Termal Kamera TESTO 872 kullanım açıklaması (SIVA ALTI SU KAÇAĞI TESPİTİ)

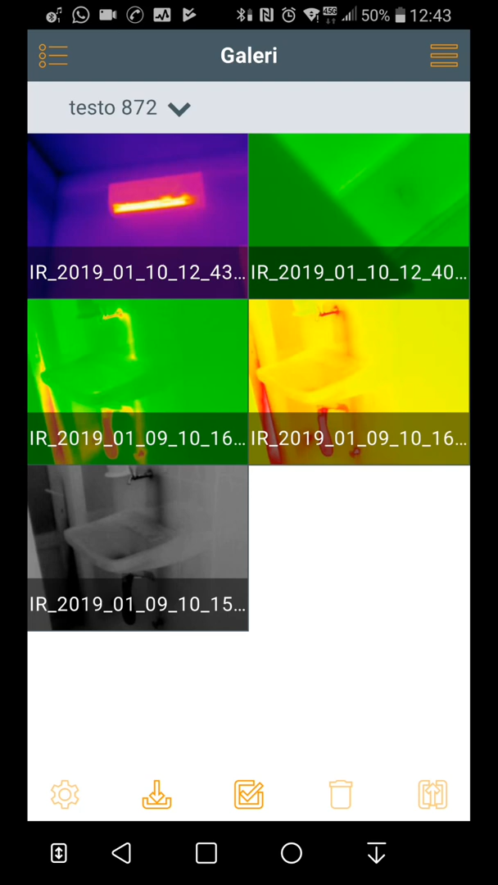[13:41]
Bu en son çektiğim görüntü. Bunun çektikten sonra gerçek görüntüsünü de görebiliyorsunuz. Bu şekilde termal görüntüsünü de görebiliyorsunuz. Üzerinde giderleri okuyabiliyorsunuz. Çıktı almak isterseniz CSV çıktısı alabiliyorsunuz. Yani bu biraz daha ayrıntılı bir dosya. Ama bizim kullanacağımız PDF dosyasıdır. PDF de çok ayrıntılı bilgi veriyor. Ortam sıcaklığını bütün değerleri giriyor. Ve iki termal görüntü ve gerçek görüntüyü de bir arada gösteriyor.
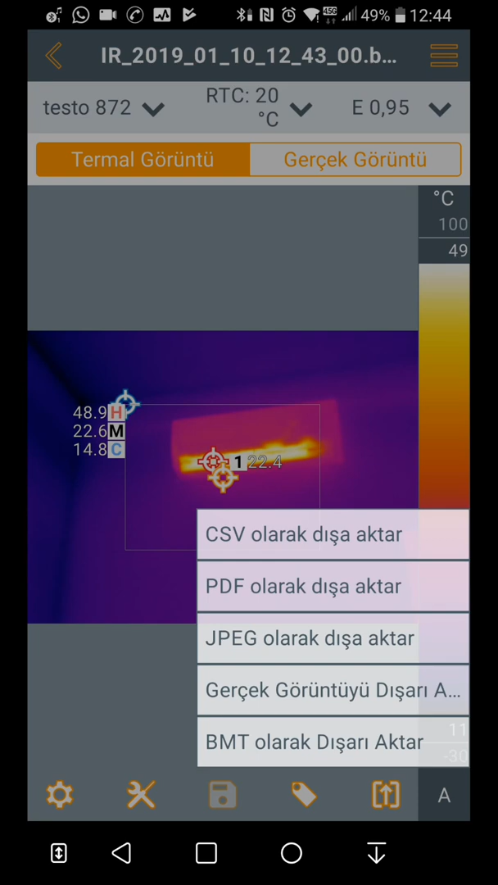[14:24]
On screen: spot 22.4°C, max 48.9°C, min 14.8°C
GPX olarak dışarı aktarabiliyorsunuz. Bu şekilde efendime söyleyeyim gerçek görüntüyü olarak fotoğraf olarak aktarabiliyorsunuz. Bir de BMT dosyası dediği bu cihazın kendi kullandığı bir format. Ama bizim lazım bize kullanacağımız PDF ve GPX olarak kullanırız biz.
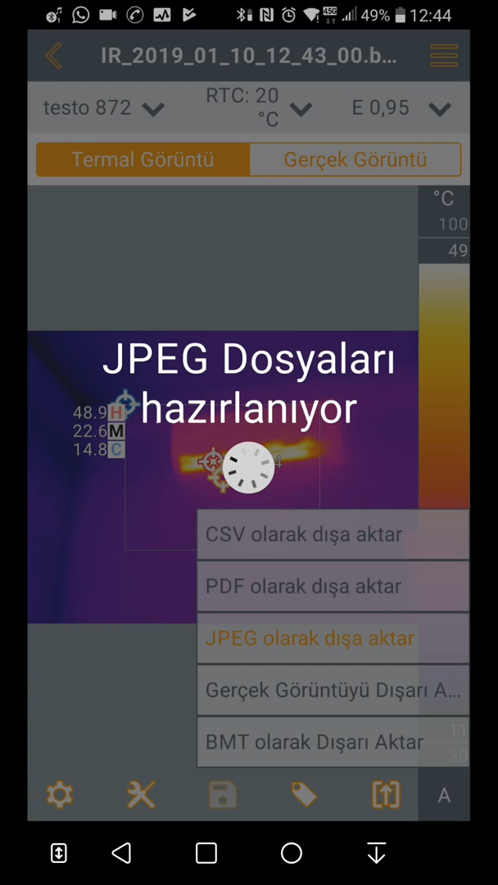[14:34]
On screen: max 48.9°C, min 14.8°C
Muhtemelen. Başka ne söyleyebilirim?
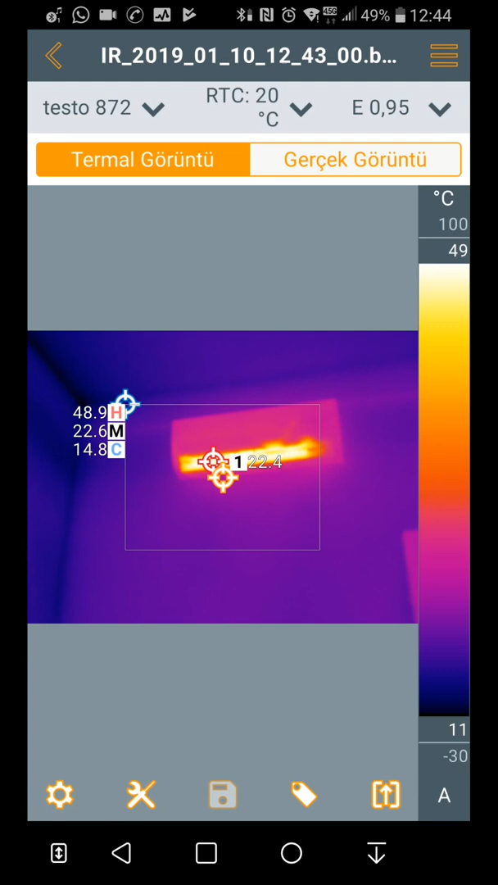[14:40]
On screen: spot 22.4°C, max 48.9°C, min 14.8°C, scale top 49°C, scale bottom 11°C
Şimdi benim su tesisatını gösteriyor demiştim ya. Onu nasıl gösteriyor? Onu bir göstereceğim şimdi size.
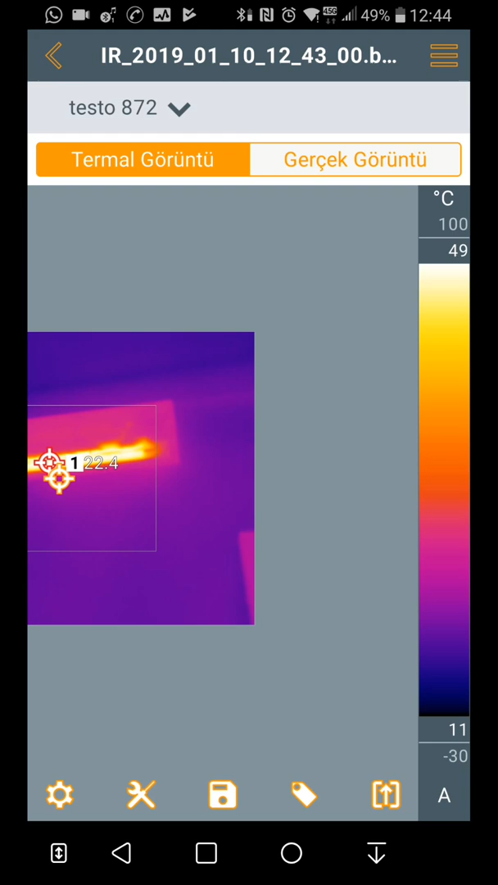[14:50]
On screen: scale top 49°C, scale bottom 11°C
Bir geri geleyim. Bakın şurada bir lavabo var benim. Lavaboyu görebiliyorsunuz. Musluk yukarıda musluktan aşağı doğru kırmızı bir şekilde su tesisatını gösteriyor. Oraları kırmızı bir şekilde. Sıvı altında bu. Sıvı altında olduğu halde bu görüntüyü orada gösterebiliyor.
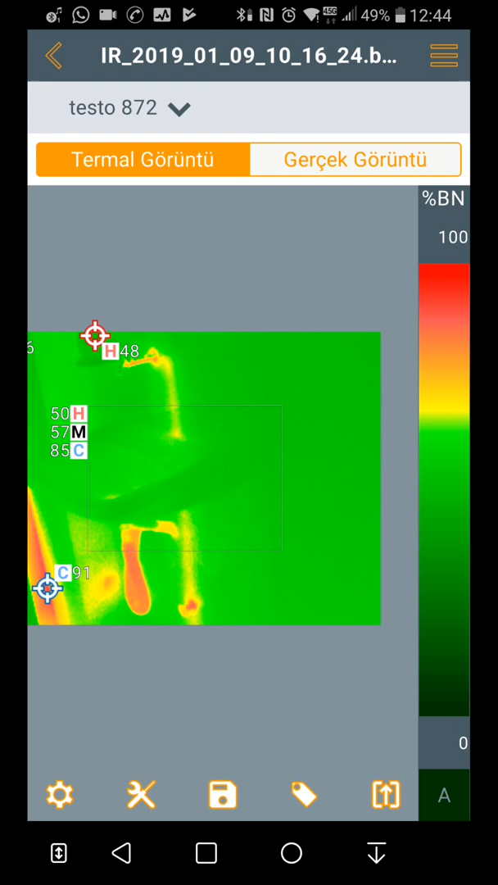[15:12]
Başka bir renk tonu ile çektiğimi göstereyim. Bu da farklı bir renk tonu ile çekilmiş. Tabi bu daha iyi ayarlanmamış. O renk paletlerinden renkleri değiştirerek daha iyi bir görüntü elde edebiliyorsunuz.
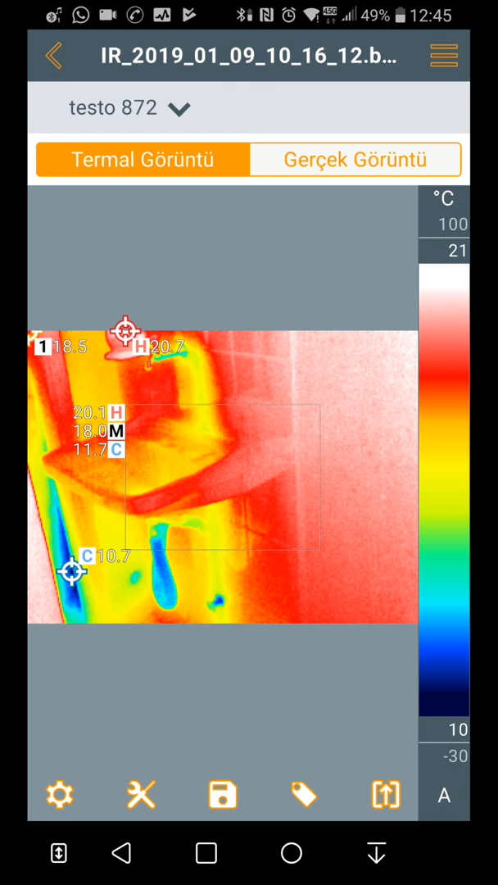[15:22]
On screen: spot 18.5°C, scale top 21°C, scale bottom 10°C
Başka ne var? Şöyle göstereyim size. Bunların gerçek görüntüsü de var. Bunları da göstereyim. Bunun gerçek hali bu şekilde. Termal hali bu.
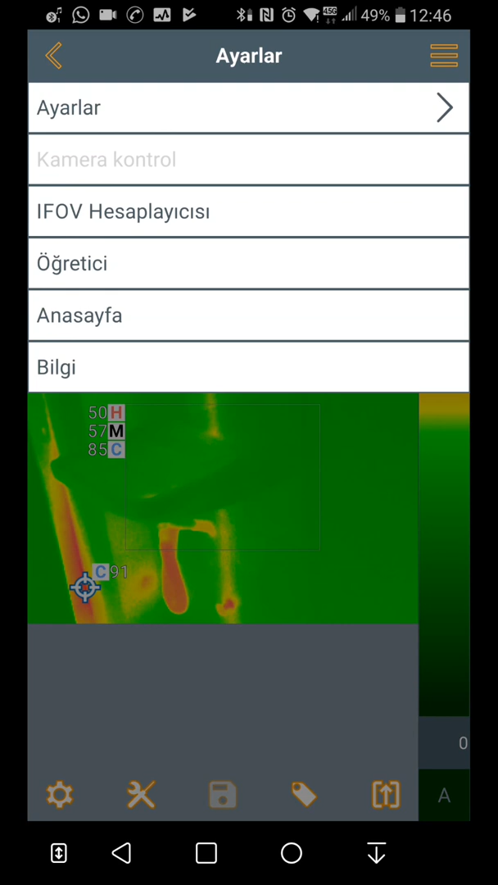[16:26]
Gerisi gerçi şeyden ayarlanıyor. Cihazı kendi içinden ayarlanıyor. Şurada if of hesaplayıcısı var. O ne işe yarıyor onu söyleyeyim. Bu if of hesaplayıcısı
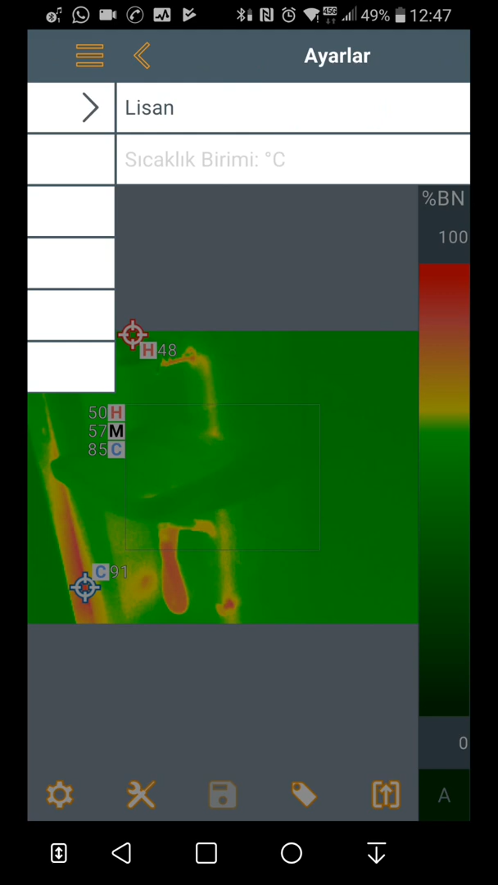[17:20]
başka ne var öğreticisi var işte neyi nasıl yapacağınızı anlatıyor dil ayarları filan benim diyeceğim bu kadar başka merak ettiğiniz bir şey olursa videonun altına yorum yaparsınız ben de bildiğim kadarıyla anlatmaya çalışırım.